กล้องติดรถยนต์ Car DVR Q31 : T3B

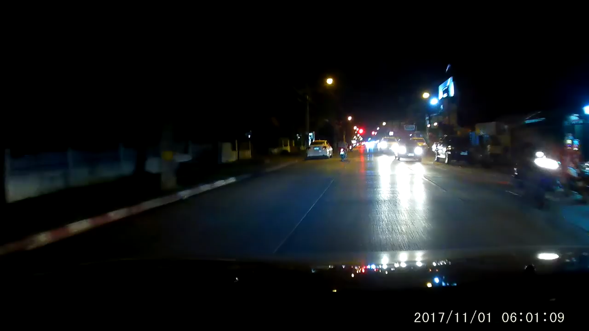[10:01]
ไม่ทำให้ผิดหวังๆ ครับ กับการทำงานในที่มืดนะครับ ก
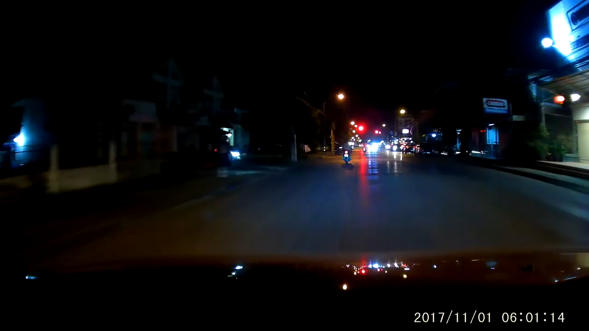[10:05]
็สามารถเห็นภาพได้ชắtเจนครับ รวมถึงเวลาที่มีไฟหน้ารถขนอื่นศาสตร์แสงมาครับ ภาพที่เห็นครับก็ยังชาร์จหยุดอับเป็นว่าตอนนี้ใครอยากได้คา DVR ราคาพันต้นๆ แล้วก็ได้ภาพคมชัดขนาดนี้ครับสามารถสั่งซื้อตัวนี้ได้เลยจากลิงค์ใต้คลิปวีดีโอครับ Nanotech Q31 คร
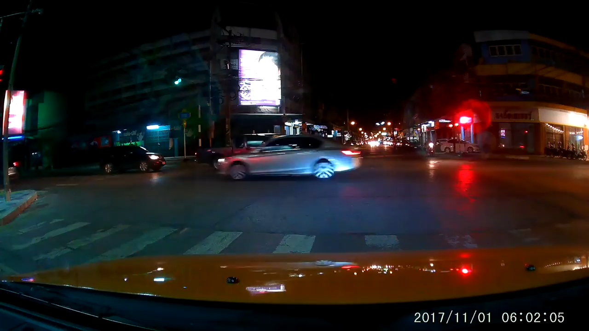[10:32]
ับรับรองไม่ผิดหวังแน่นอนครับ